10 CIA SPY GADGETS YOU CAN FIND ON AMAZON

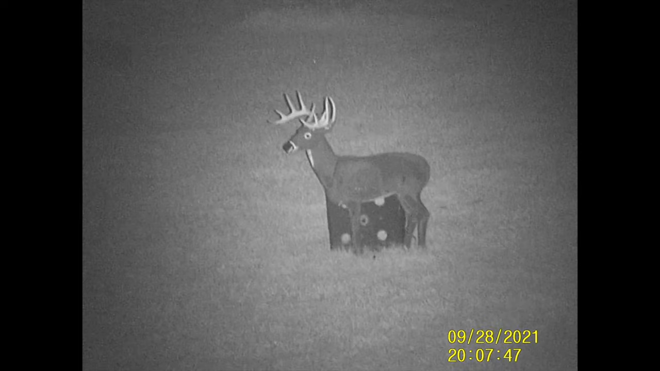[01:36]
darkness or low ambient light thanks to the ir illuminator and all optical system